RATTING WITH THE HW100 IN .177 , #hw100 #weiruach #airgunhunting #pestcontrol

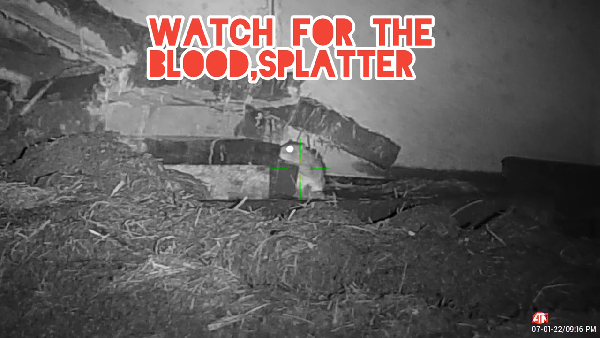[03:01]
Oh, fuck. Oh, that's a lot of blood. Nice. Yep, dead.
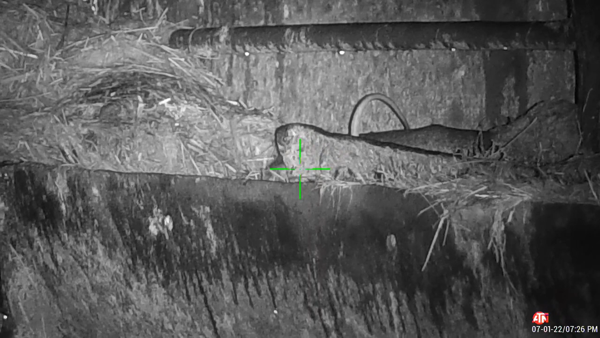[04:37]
Way, I might just hit the metal.
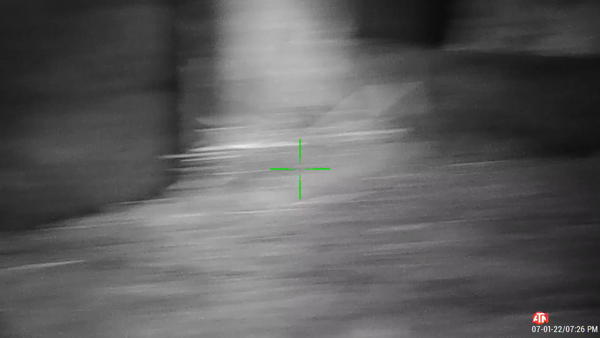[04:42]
Ah, he has, he's run that way.